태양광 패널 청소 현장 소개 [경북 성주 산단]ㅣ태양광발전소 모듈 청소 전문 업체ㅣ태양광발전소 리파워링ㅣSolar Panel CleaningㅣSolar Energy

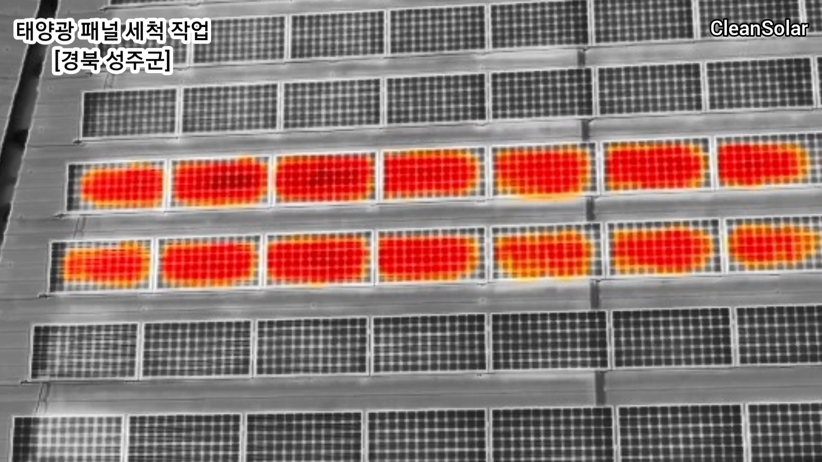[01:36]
열화상 드론으로 메인 공장동 전체 패널을 점검한 결과 선로 단락과 패널 파손이 예상되는 지점을 확인했습니다.